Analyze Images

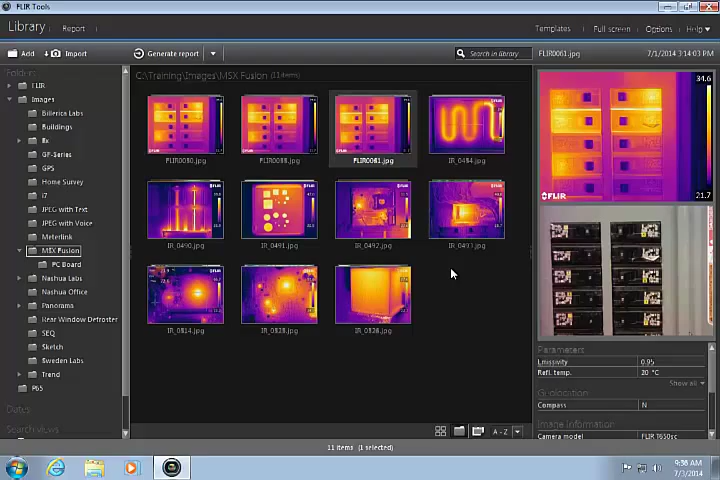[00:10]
Before you begin, click the Options button and make sure it is set for your desired temperature and distance units.
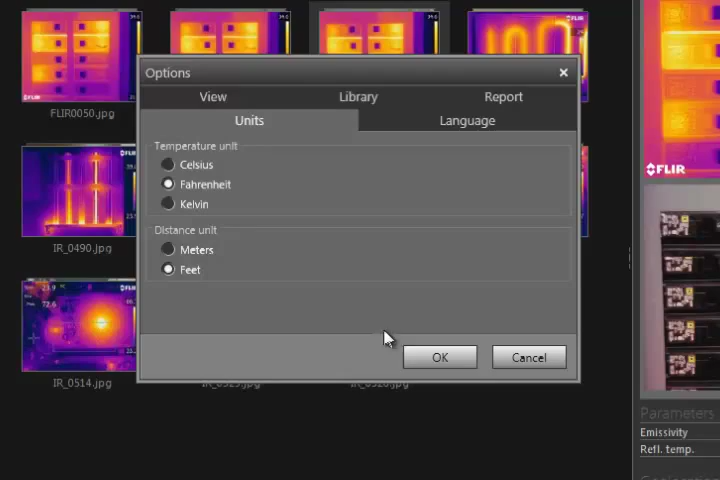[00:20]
Double-click on an image from your library to begin the analysis process. The scale and other settings will match what the camera was using when the image was saved. The level and span can be adjusted using these brackets below the image. This is known as thermal tuning. From here, you can choose from a variety of color palettes. Certain palettes, like the Rainbow HC, have more contrast and can display more detail in the image.
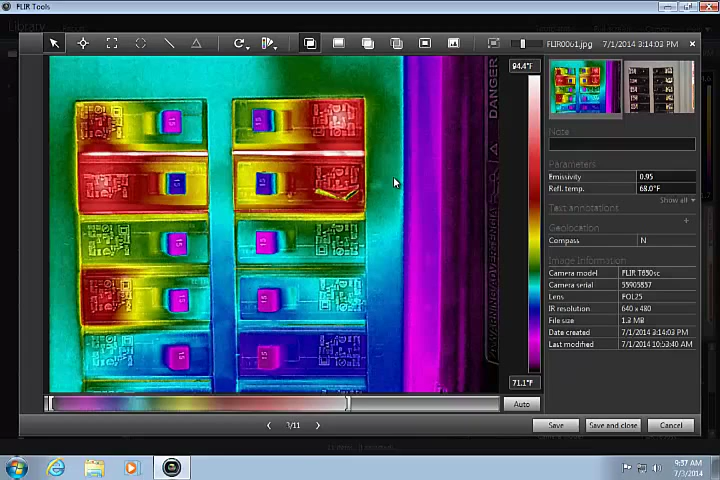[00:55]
On screen: scale bottom 71.1°F
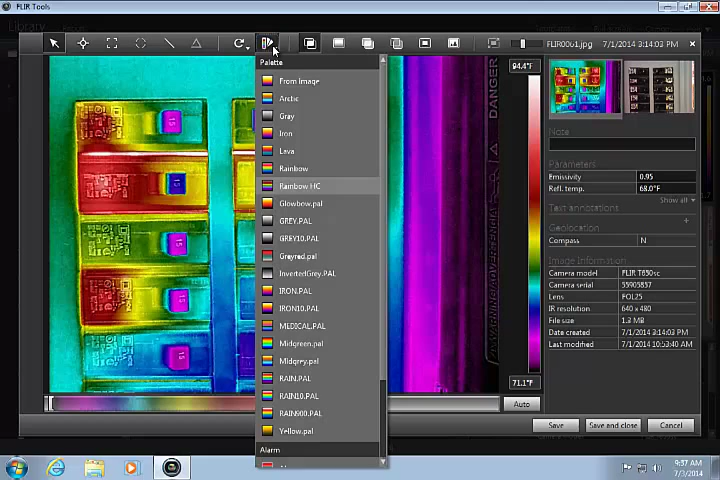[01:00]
On screen: scale top 84.4°F, scale bottom 71.1°F
If an image is saved in MSX mode, or any Fusion mode, you have the ability to switch between the various modes using these buttons. While in MSX mode, you can adjust the contrast, or intensity, of the MSX algorithm. You can show just the thermal image with no Fusion.
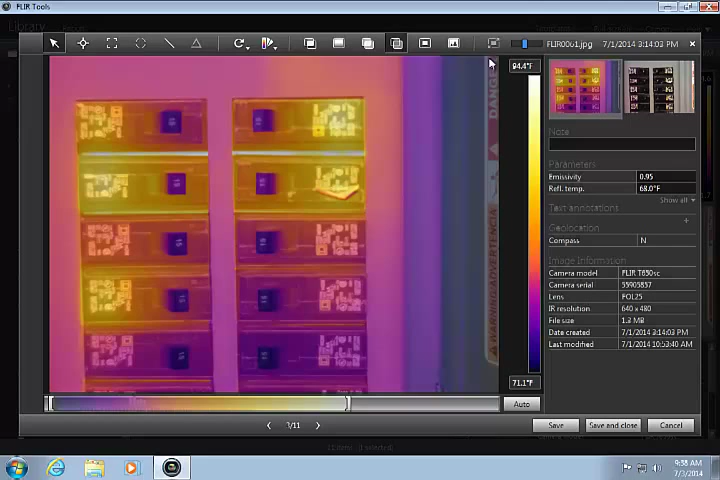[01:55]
On screen: scale top 84.4°F, scale bottom 71.1°F
In picture-in-picture mode, you can see the thermal image in a small window on top of the photo. With this button pushed in, you can change the size and position of the IR window.
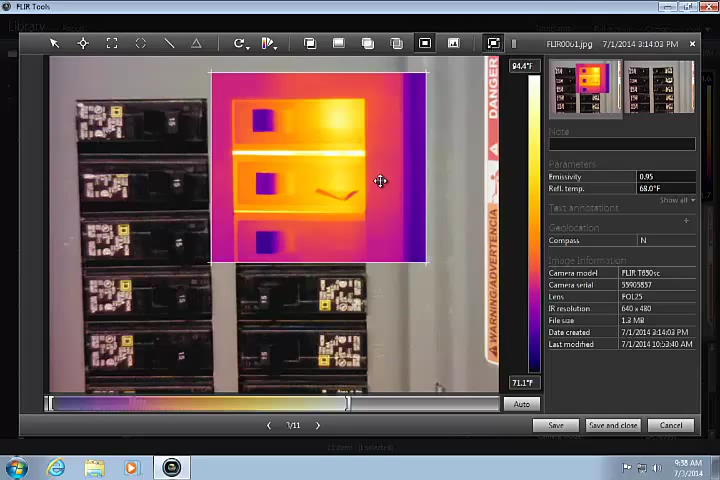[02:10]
On screen: scale bottom 71.1°F
The last button shows just the visual photo.
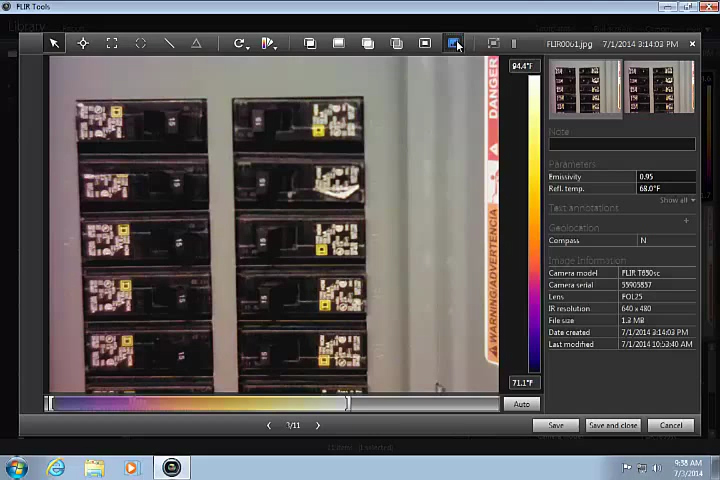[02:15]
On screen: scale top 84.4°F, scale bottom 71.1°F
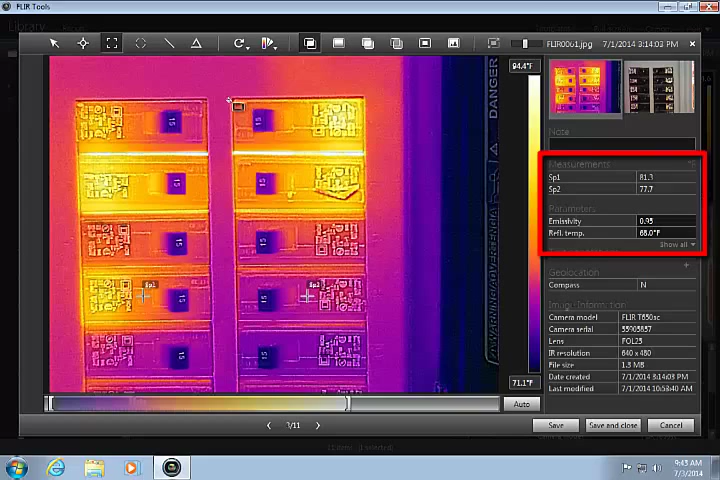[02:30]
On screen: scale top 94.4°F, scale bottom 71.1°F
Temperature readings are shown on the table to the right of the image, and will update automatically if the tools are moved. You can right-click on any tool to delete it from the image. Object parameters, like emissivity and reflected temperature, can be adjusted here. If something has changed, the measurement results will update accordingly.
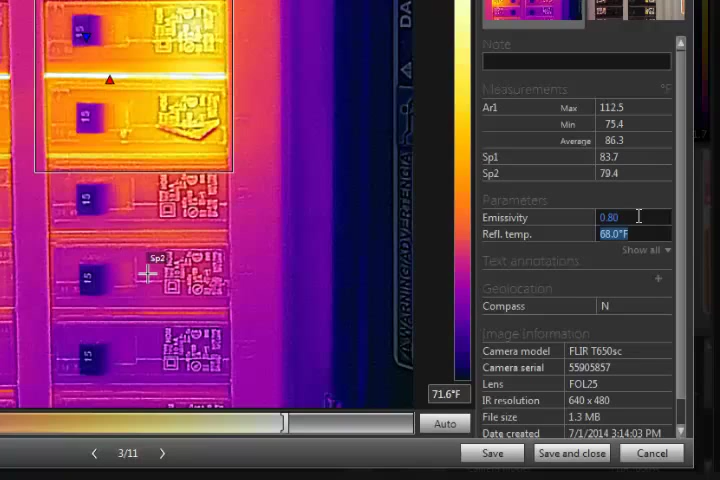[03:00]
Click here to show all parameters. Using the difference function, you can calculate a temperature rise, which can be helpful in assessing certain types of faults. If you click Edit, you can configure the delta function to use the desired tools.
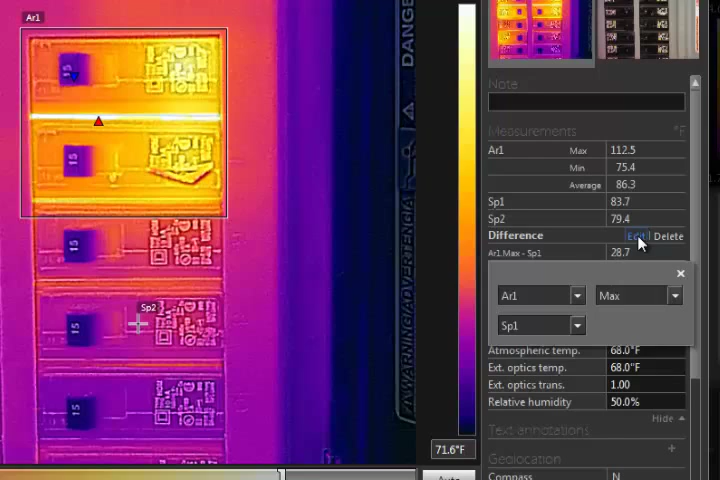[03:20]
On screen: scale bottom 71.6°F
In this case, I want to subtract spot 2 from area 1. Isotherms, also known as alarms, can be used to show areas of the image that are above, below, or between certain temperatures.
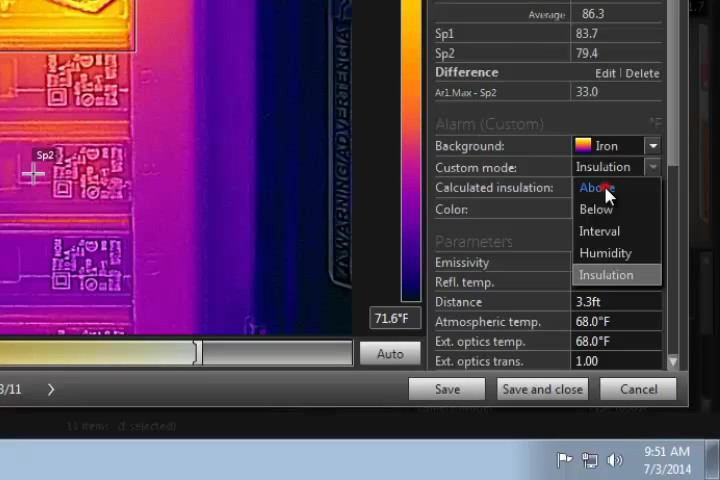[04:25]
The last option is the Custom Alarm,